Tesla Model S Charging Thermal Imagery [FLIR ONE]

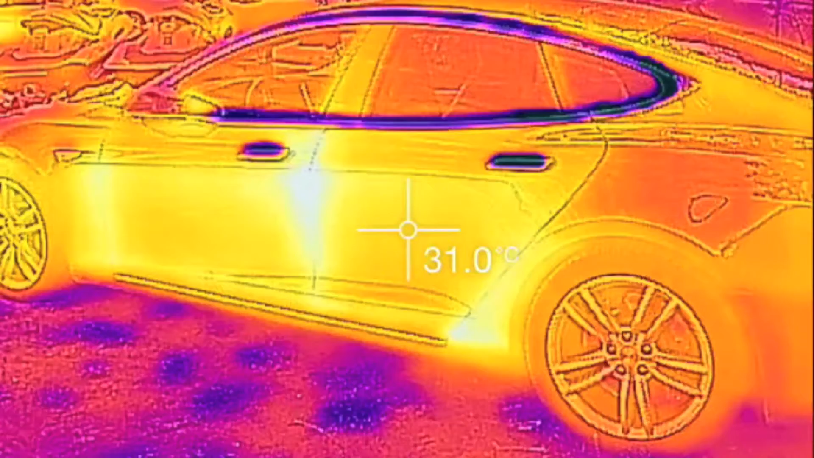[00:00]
On screen: spot 31.0°C
Hey folks, Internet Dude here. Time for another Tesla video. I got a new FLIR 1 today for my iPhone.
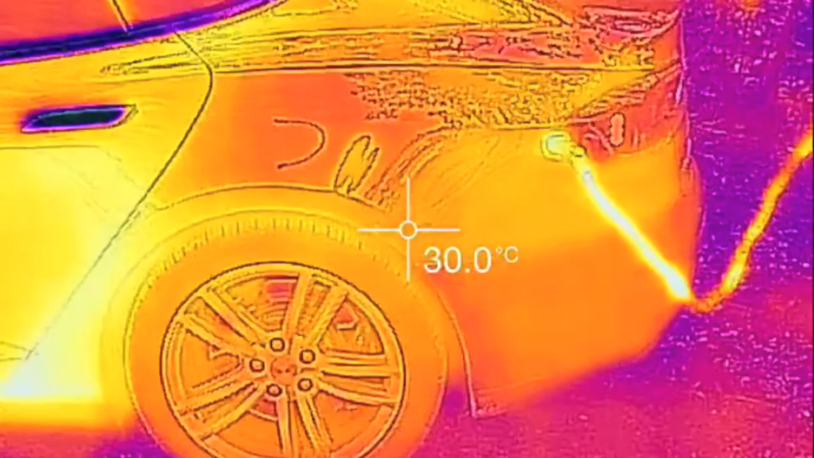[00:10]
On screen: spot 30.0°C
Oddly enough, it wasn't available to order online in Canada until like a month ago.
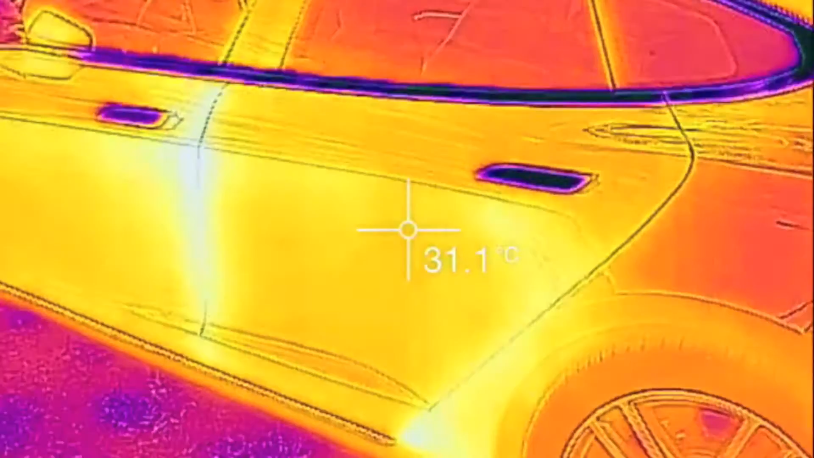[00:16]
On screen: spot 31.1°C
But anyway, I'm just charging.
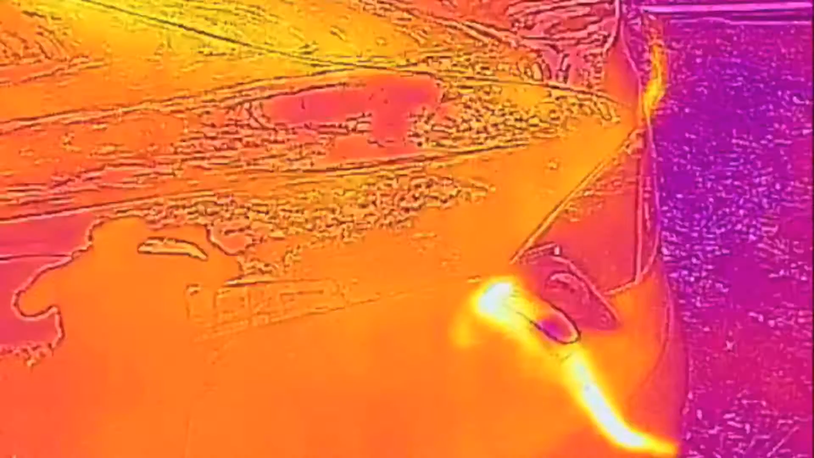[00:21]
I've actually been charging for, sorry about that, last few hours on a NEMA 14-50, which is a 50 amp service. So 40 amps continuous.
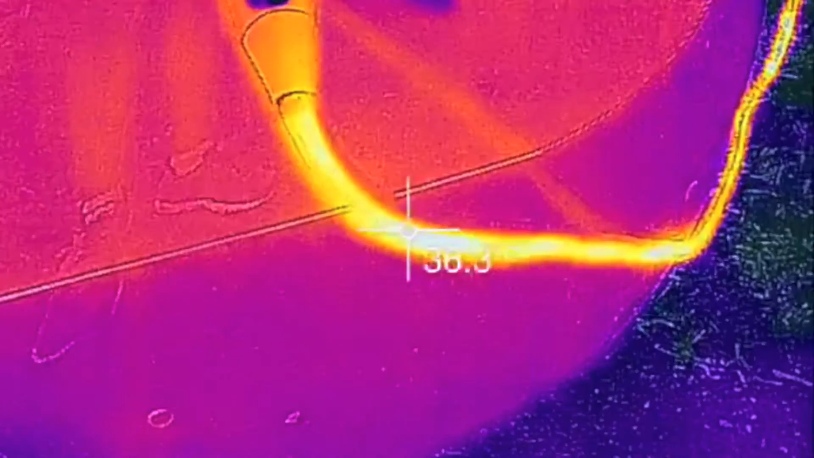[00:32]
You can see the cables at 37.5.
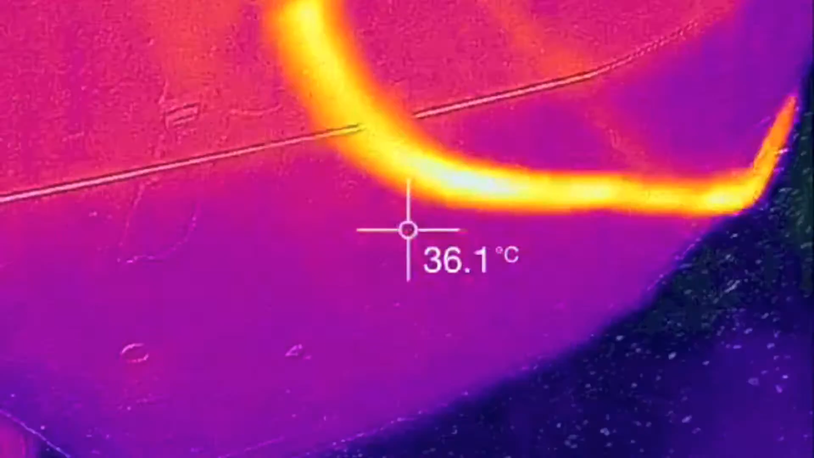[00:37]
On screen: spot 36.1°C
Let's just see here. Yeah, it doesn't even really feel warm to attach.
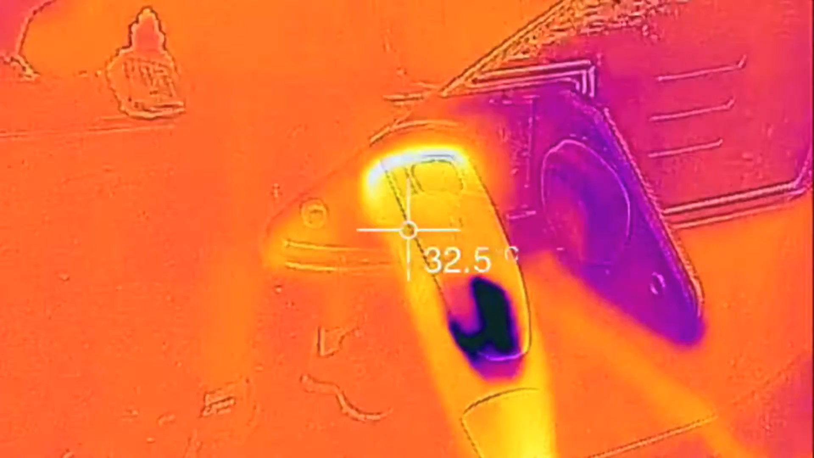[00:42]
On screen: spot 32.5°C
Interestingly, there's a kind of a cold spot on the handle.
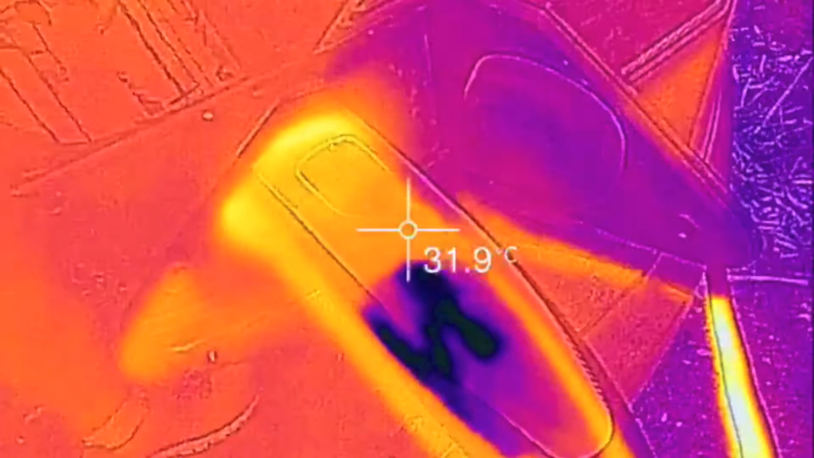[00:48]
On screen: spot 31.9°C
I'm not sure what is inside of that.
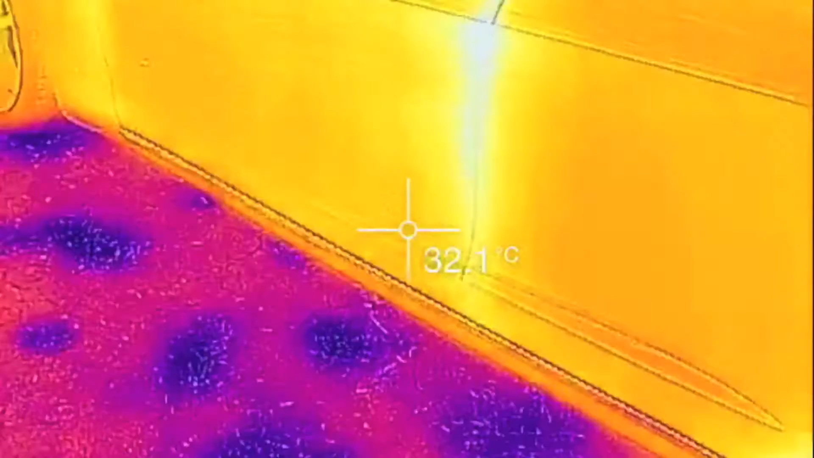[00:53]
On screen: spot 32.1°C
And I also noticed, just walking around, that the
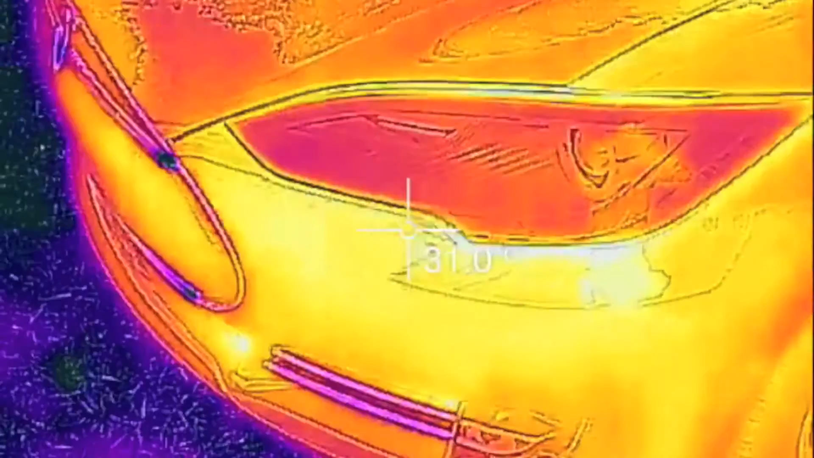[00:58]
radiator is pretty hot too down here. I know with supercharging the side
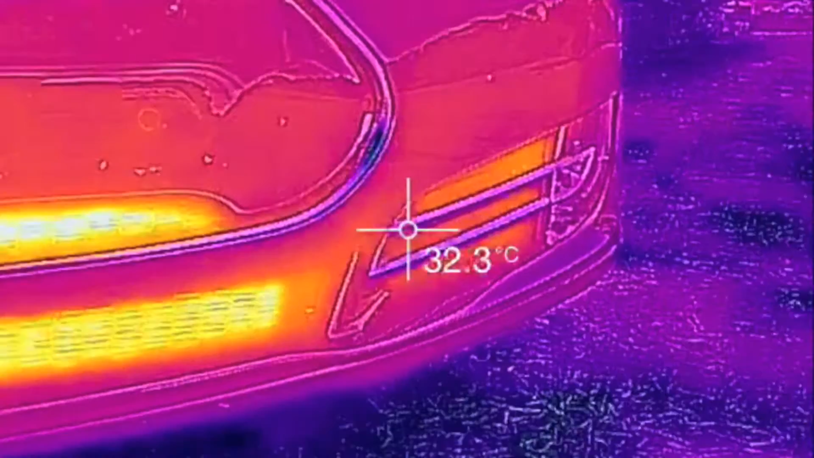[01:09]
On screen: spot 32.3°C
shutter I think they call that opens up and there's cooling on that side but just for
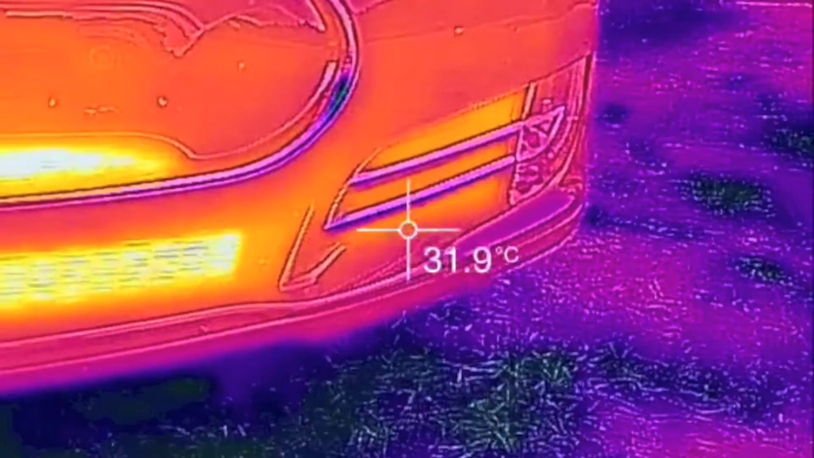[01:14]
On screen: spot 31.9°C
normal charging it looks like does use the coolant there.
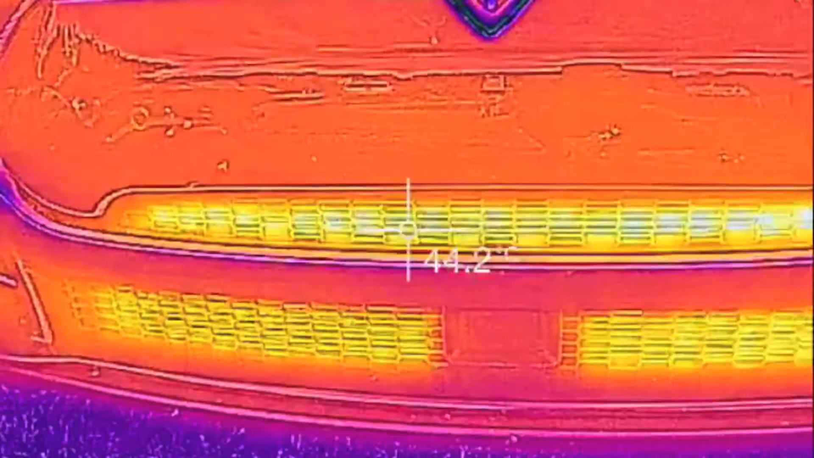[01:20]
Unless that's leftover heat from when I drove earlier but I probably drove I'd say at least three hours ago.
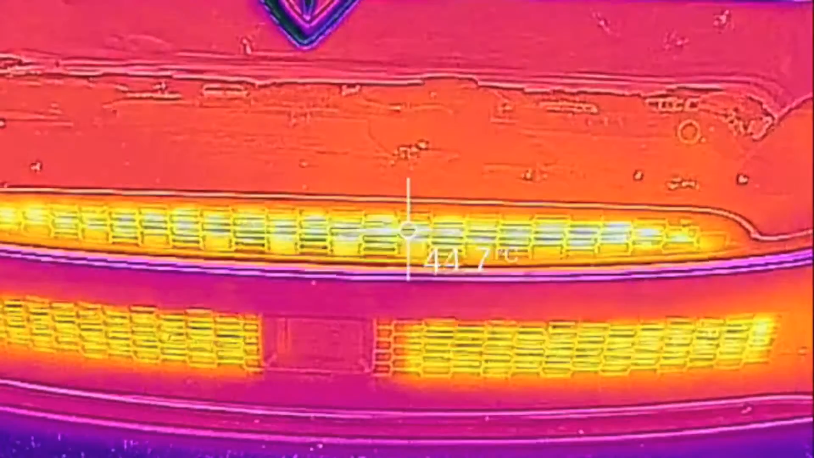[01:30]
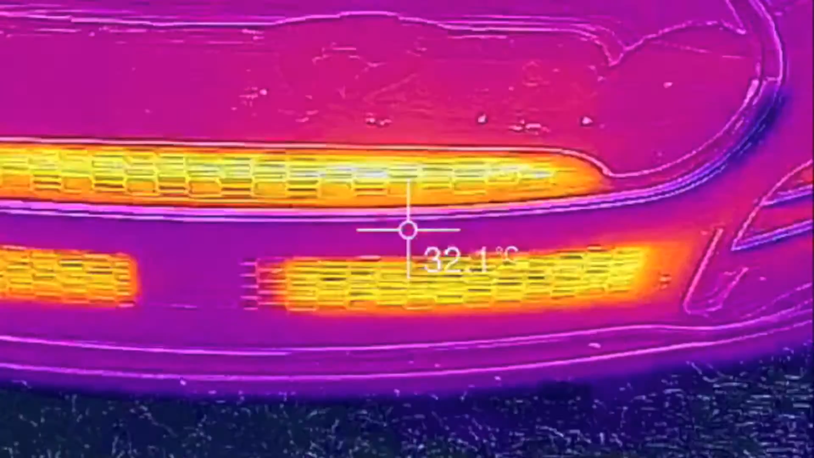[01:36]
On screen: spot 32.1°C
so not totally sure if that's from charging or residual driving heat. Just follow the cable here real quick.
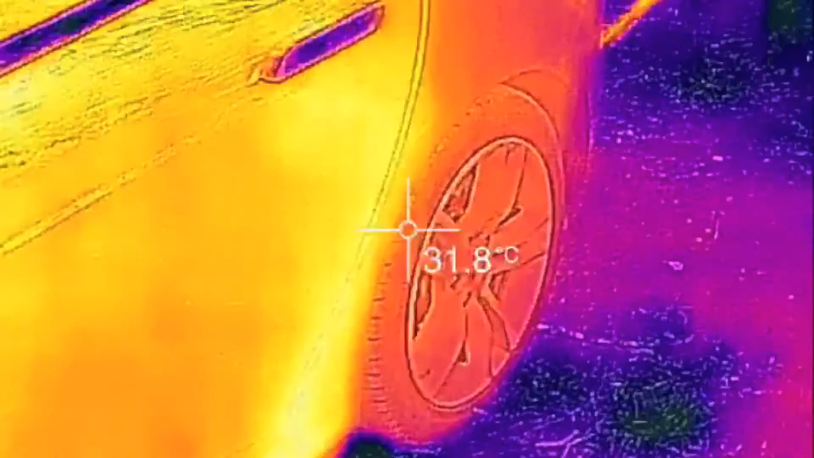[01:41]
On screen: spot 31.8°C
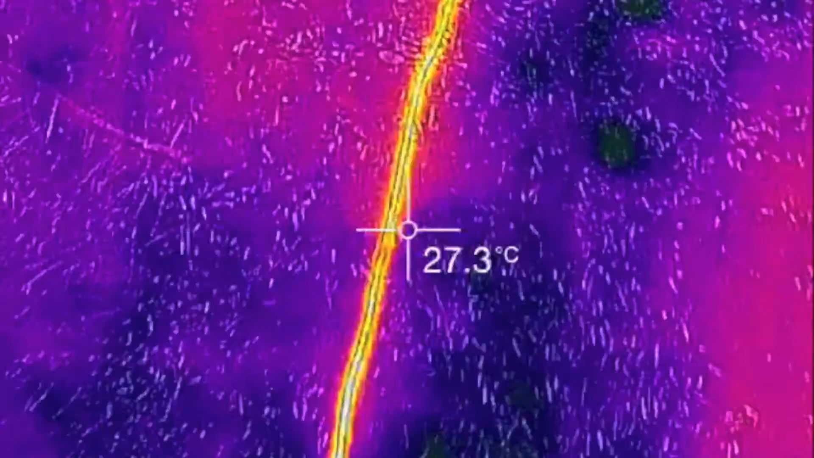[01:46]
On screen: spot 27.3°C
Go back to the source
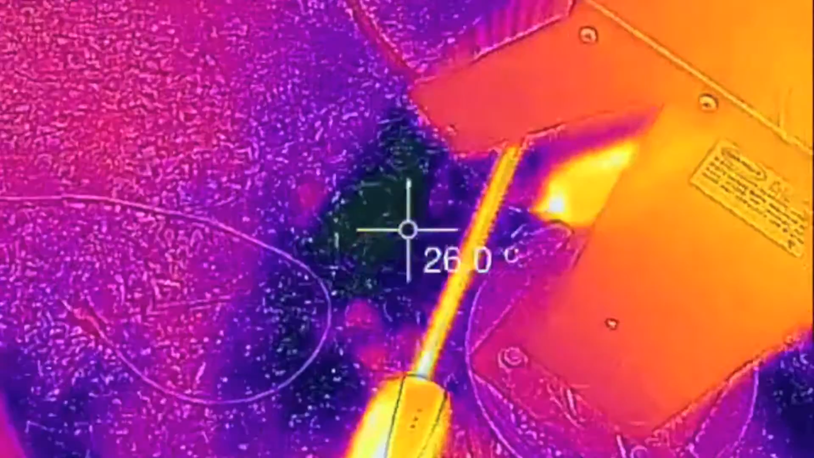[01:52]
and you can see we're about 45 degrees there.